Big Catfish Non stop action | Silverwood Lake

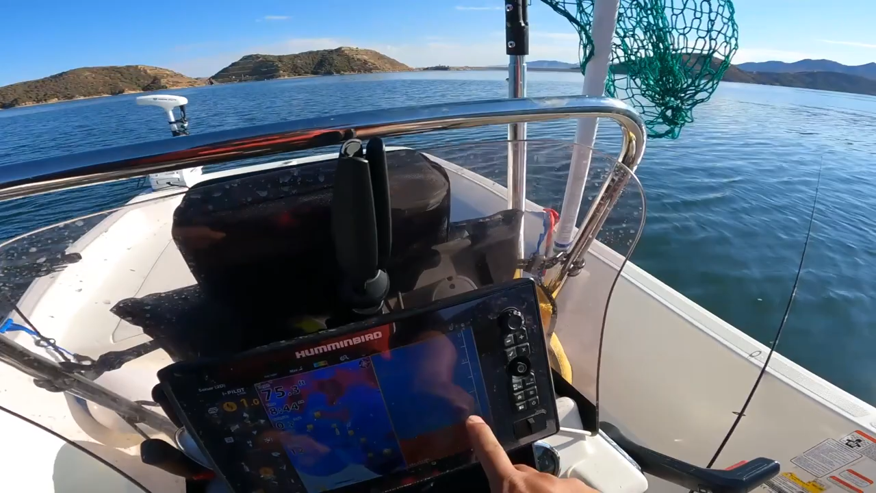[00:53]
Got that little piece of burger there. Got a little catfish coming right straight up.
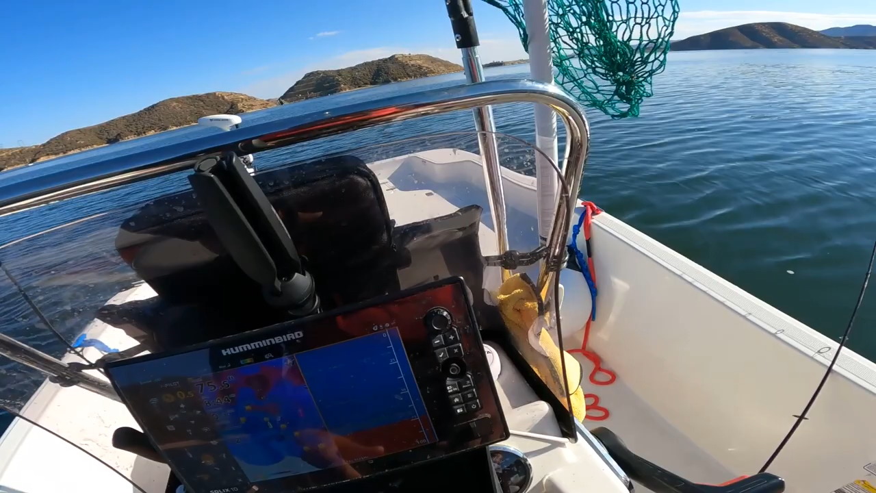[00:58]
Just doesn't seem like he wants to feed.
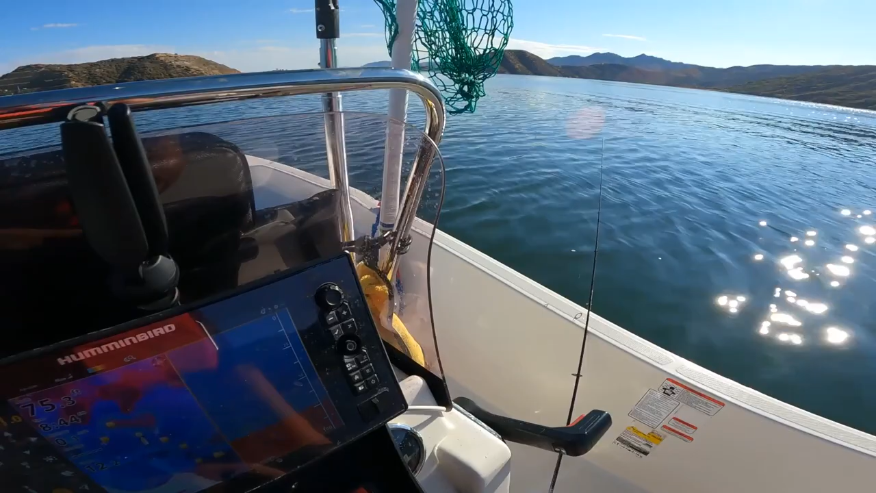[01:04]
There you go, there's another marking there coming right up.
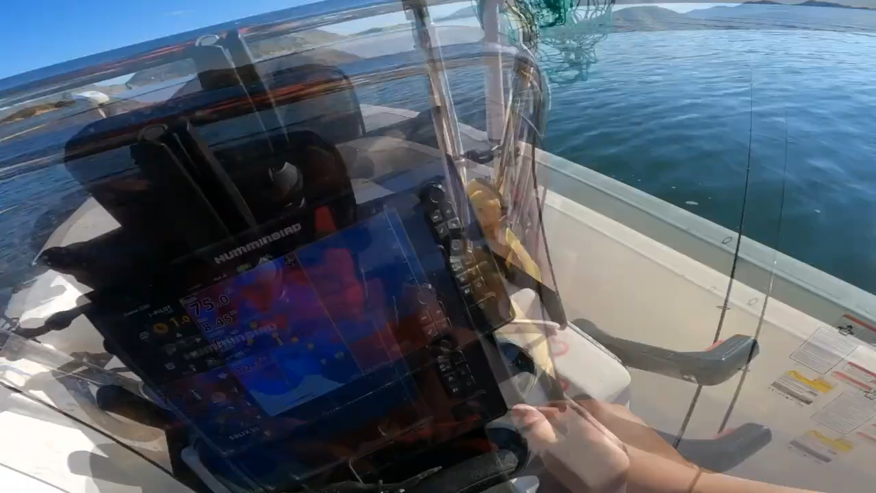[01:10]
Let me work that. Let me work the catfish.
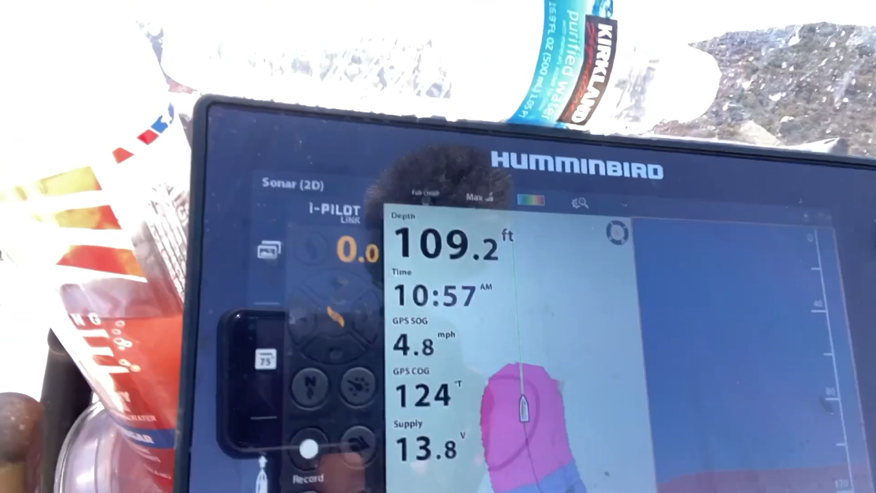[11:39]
On screen: depth 109.2 ft
Nothing. Max out and still nothing.
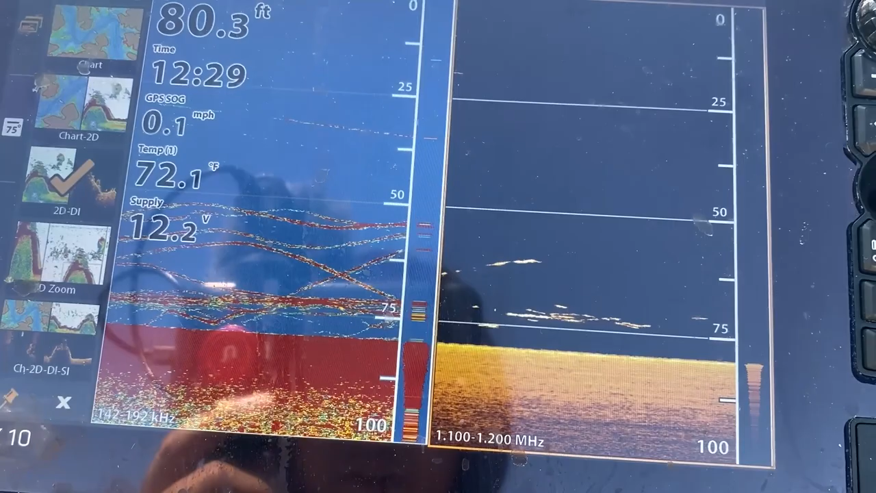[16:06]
On screen: depth 80.3 ft, water 72.1°F
Look at all these catfish. 80 foot deep.
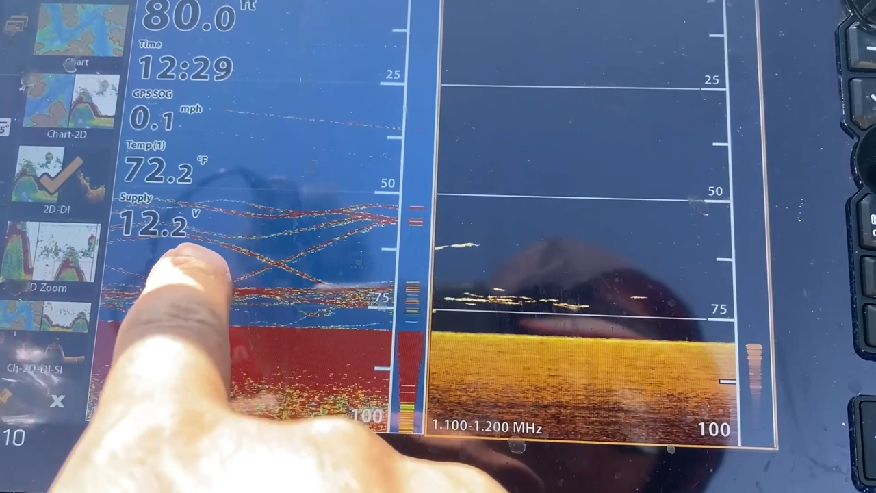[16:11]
On screen: water 72.2°F, speed 0.1 mph
Got catfish going everywhere. I think that's my bait up there.
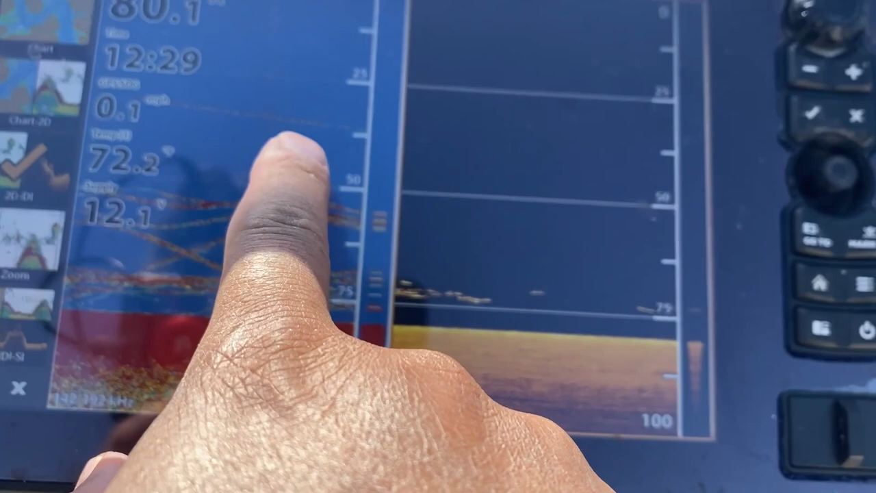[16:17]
On screen: speed 0.1 mph
Going down, slowly popping down.
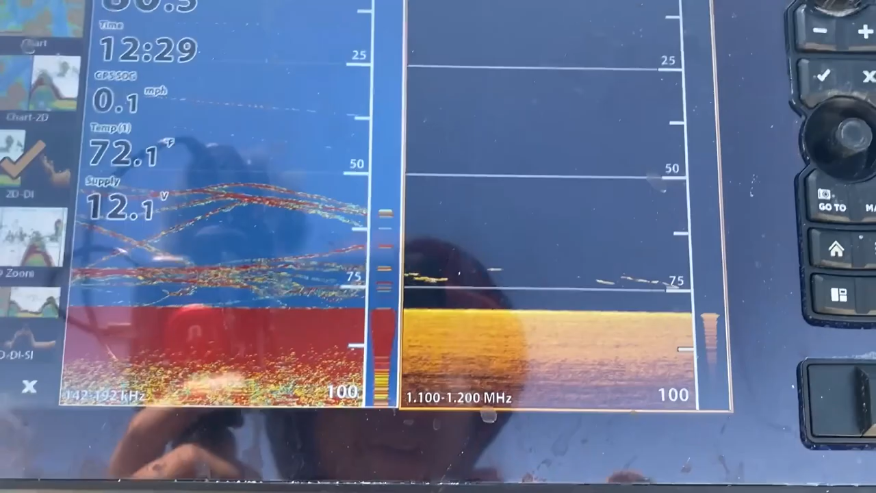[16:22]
On screen: water 72.1°F, speed 0.1 mph
A few fish under the belt, a few further away.